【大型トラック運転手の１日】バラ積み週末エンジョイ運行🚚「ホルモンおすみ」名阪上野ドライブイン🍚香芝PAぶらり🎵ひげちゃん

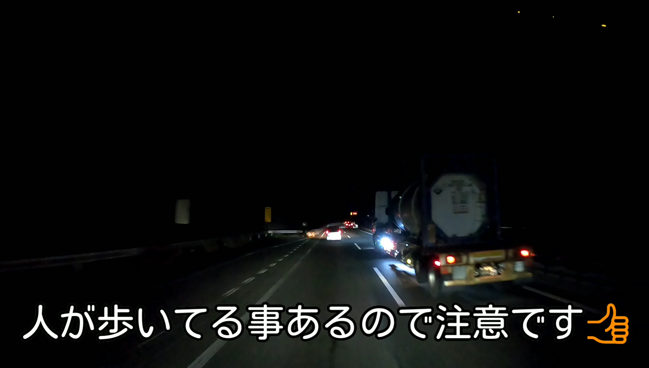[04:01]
名阪国道のですね、大内インターチェンジかな、に来てます。これ右でねちょっと光見えてると思うんですけど、名阪
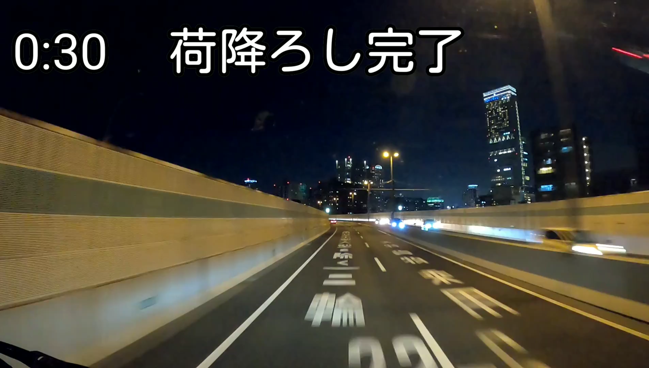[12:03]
はい、というわけで、無事大阪の方に着きましたね。
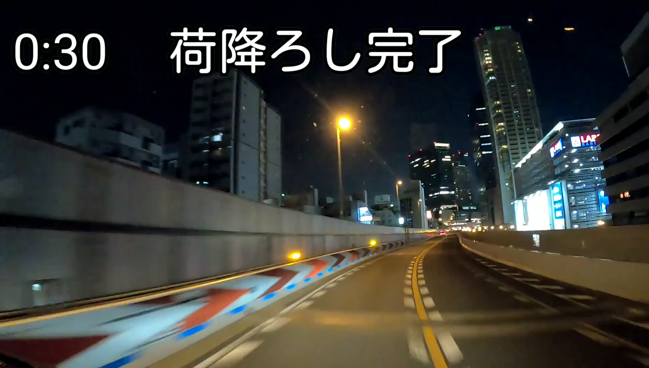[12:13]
本日はね、まあそこまで待機もなく、0時半ぐらいには、降ろし終わりました。いやー、ちょっとね、休み明け、本格的に1週間走りましたけど、やっぱ応えましたね。まあまたこうやってね通常のモードに戻っていくように、